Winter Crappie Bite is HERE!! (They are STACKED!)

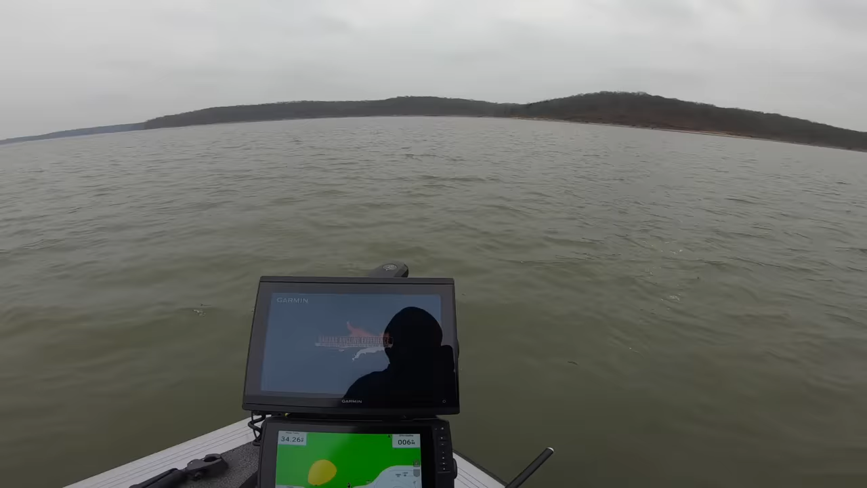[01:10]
right we are out on the spot definitely a lot breezier than i thought it was going to be today but like i said where we're at we're kind of tucked out
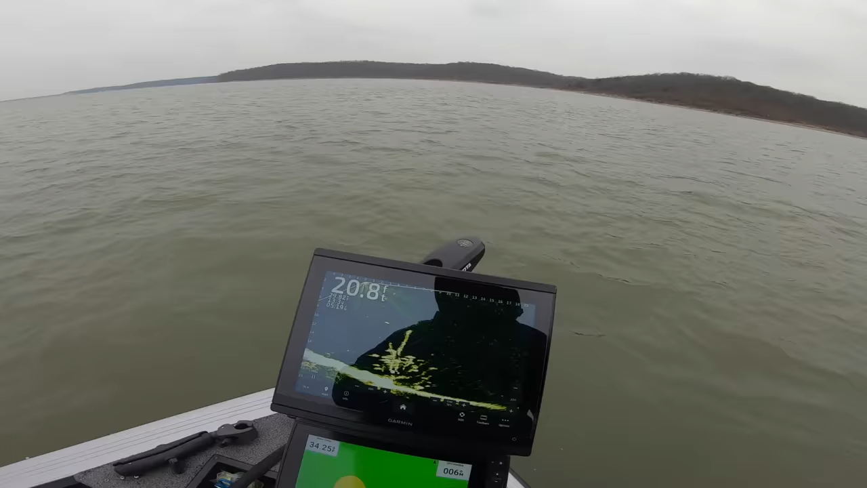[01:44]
with a bunch of fish on it look at that guy wow those look like really nice ones so i am going to get the live scope screen recording here we've got a couple
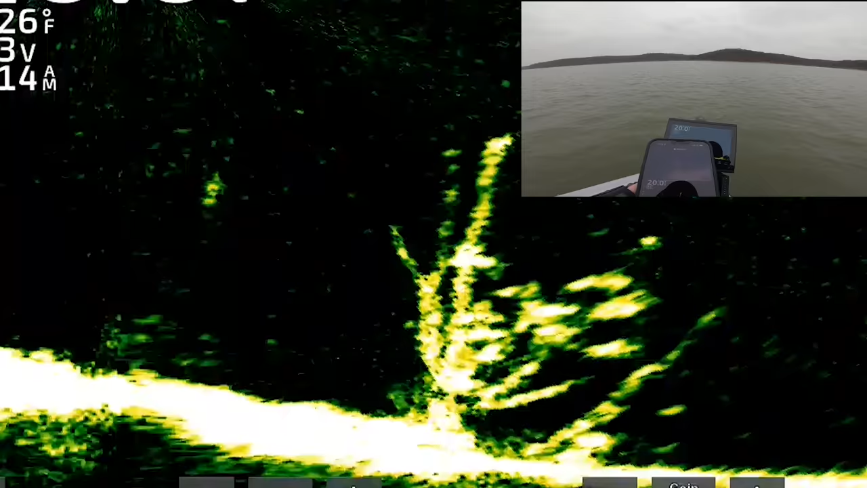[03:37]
the first drop all right we are rolling you guys can
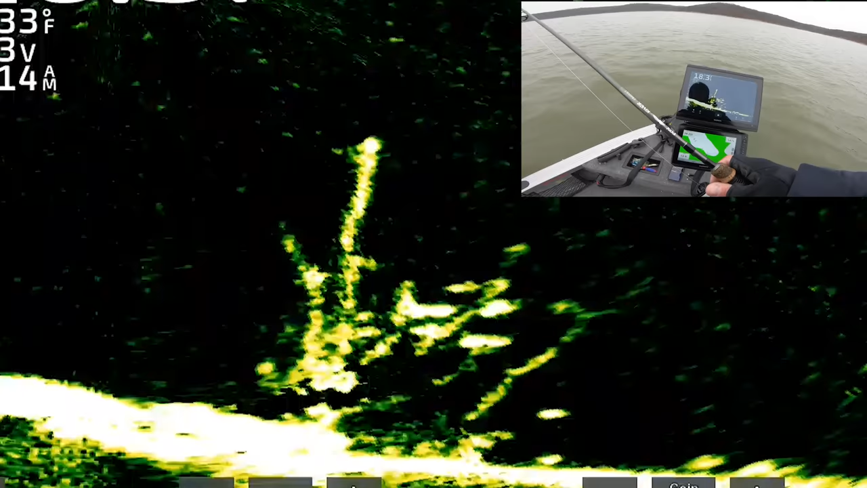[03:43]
see that tree clear as day we're just going to get right
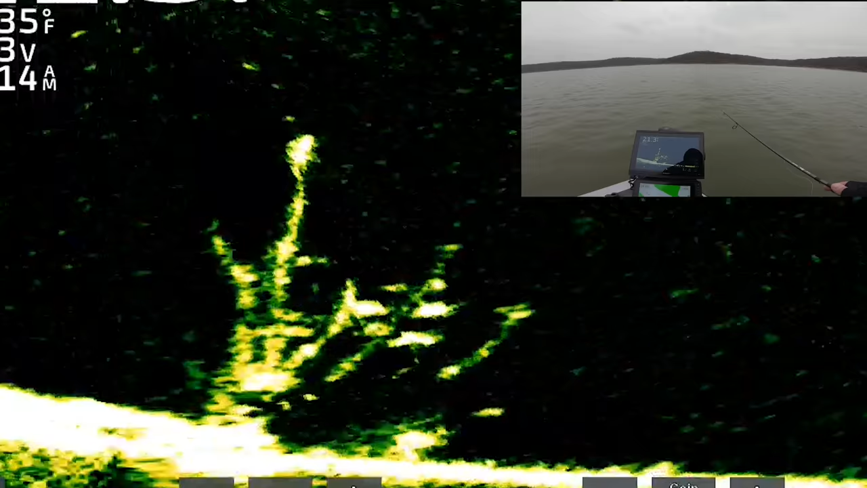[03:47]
On screen: water 35°F
over the top of them here kind of see how the baits fall which look perfect man it is just in there here comes our first candidate
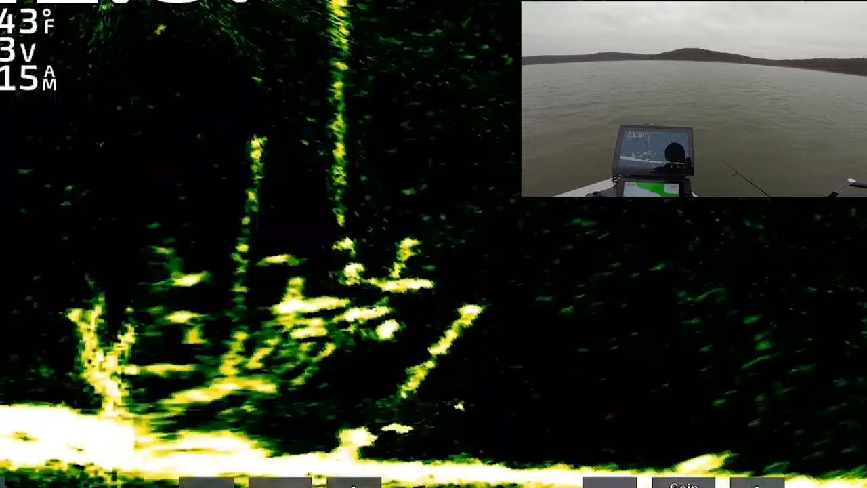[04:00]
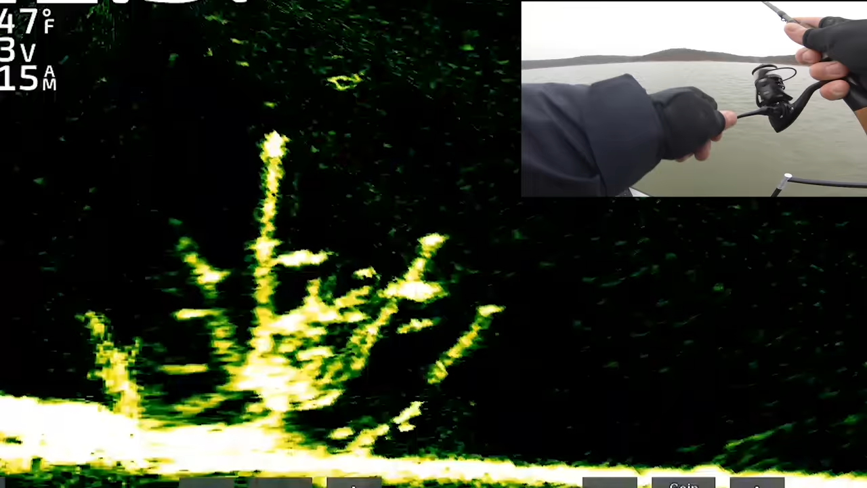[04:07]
On screen: water 47°F
got him well that didn't take long perfect keeper right there i have plenty of fish in
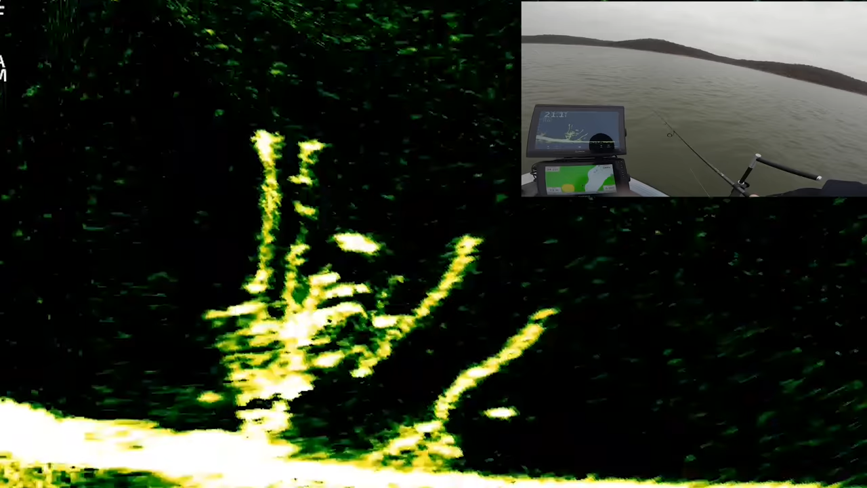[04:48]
that very first one though i mean here comes another one bite it oh he missed it and he got spooked but yeah i was gonna say that first one definitely did not hammer that one that one did though
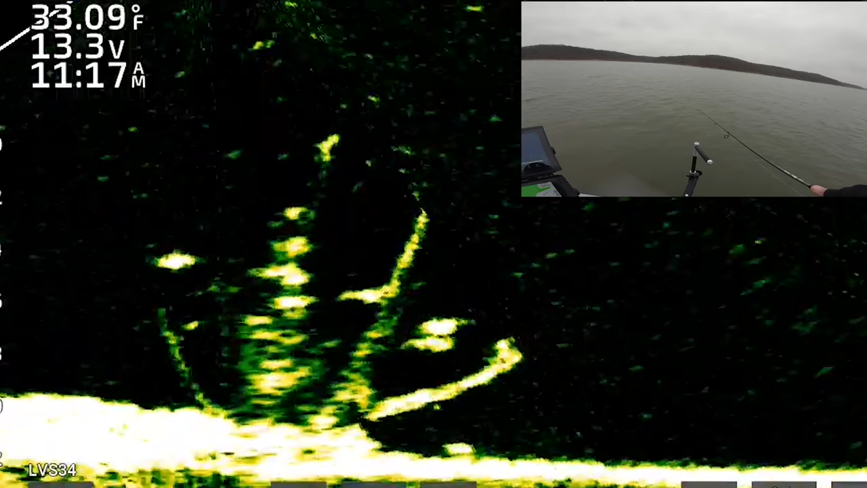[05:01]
On screen: water 33.09°F
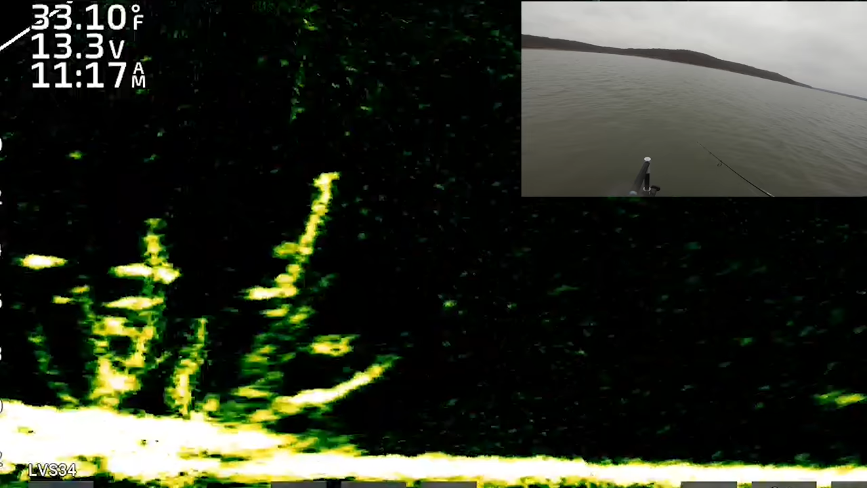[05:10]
turn around off your tree there he comes and i got him
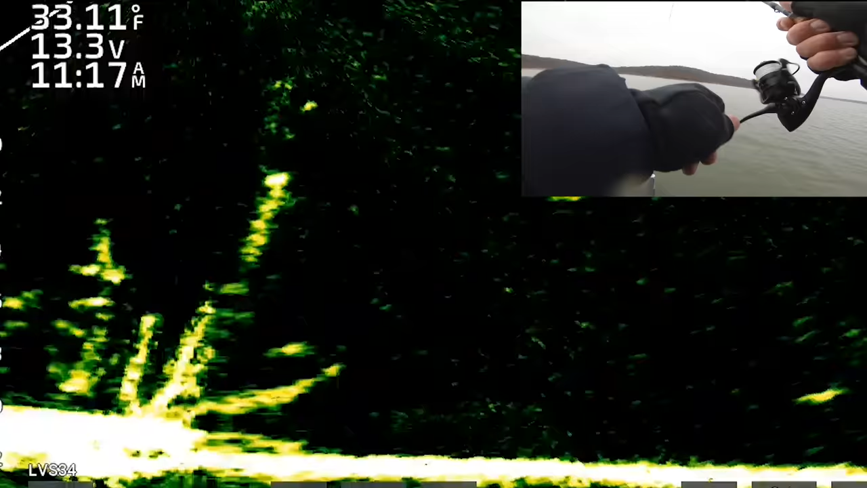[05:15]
yep little guy a lot of fish to weed through over here so we're gonna be bouncing around a little bit sooner than later but pretty fun so far
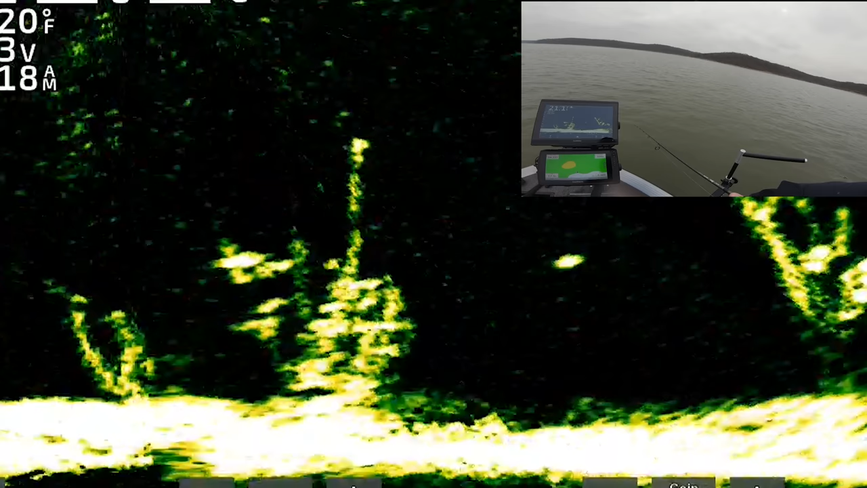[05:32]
screaming wow screaming another nice keeper